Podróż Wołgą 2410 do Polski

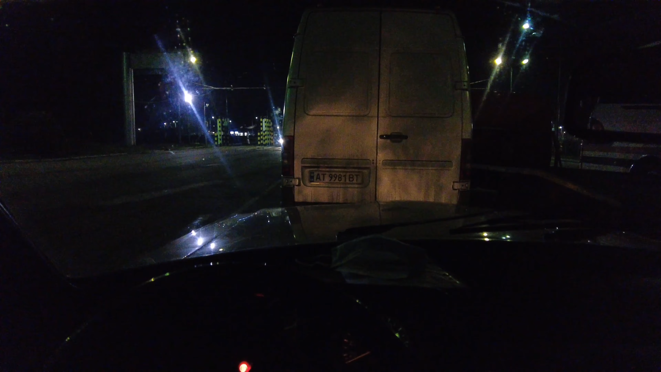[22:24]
jest już dwunasta w nocy a na granicy na przejście przejechałem o jedenastej przed południem czyli już trzynaście godzin stoję na granicy stoję na granicy jestem na przejściu tu na na przejściu granicznym Szegyni Medyka